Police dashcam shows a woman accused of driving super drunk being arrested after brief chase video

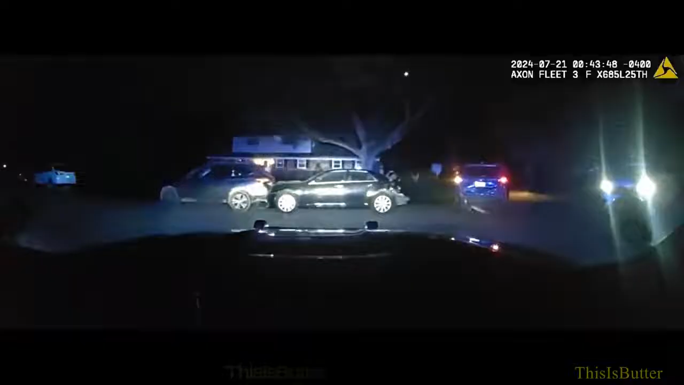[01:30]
All right, she's taking off on me. She's going to hit another car. Send me more cars.